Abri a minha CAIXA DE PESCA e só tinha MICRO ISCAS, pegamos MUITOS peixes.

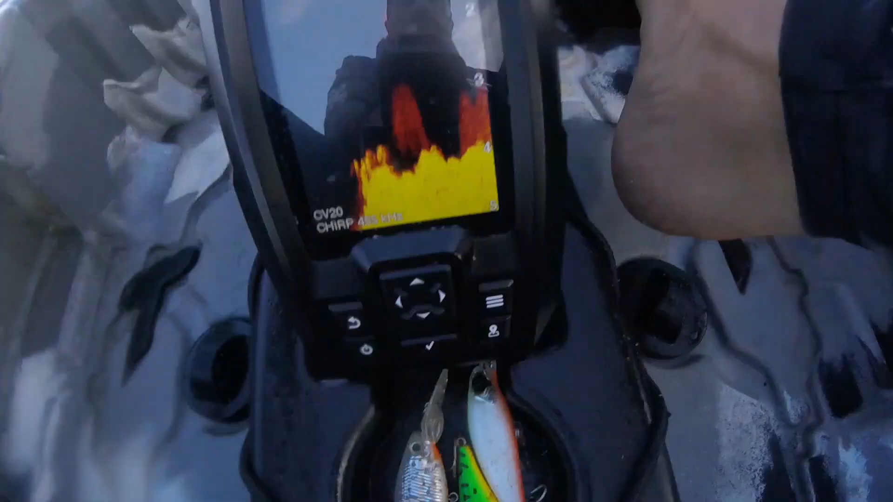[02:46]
Bom, a gente tá tentando aqui A gente tem essas marcas de peixe aí ó Vai que tem um peixe passando aqui que gosta da minha isca Olha como é que tá o fundo do mar aqui Cheio de peixe, essas marcas de cor laranja São peixes Aí tem as pedras,
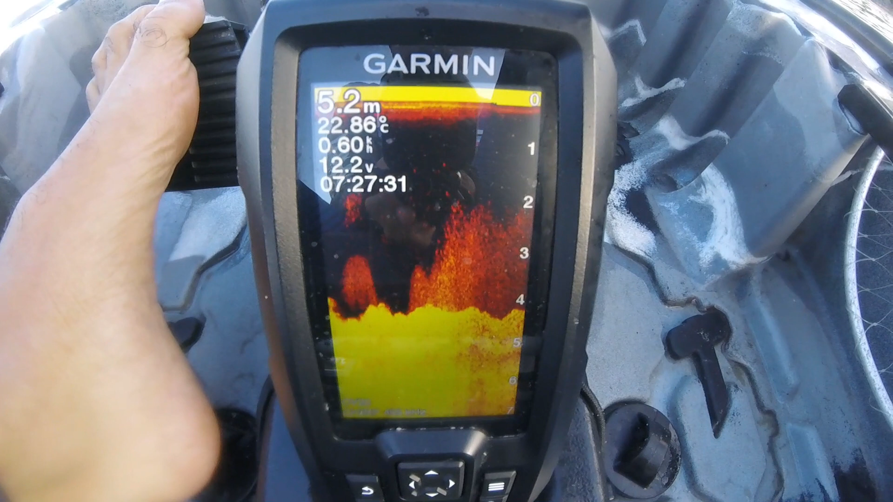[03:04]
On screen: depth 5.2 m, water 22.86°C
a profundidade ó Tá dando, aqui tá dando 5.3 metros Galera, pesou hein Pesou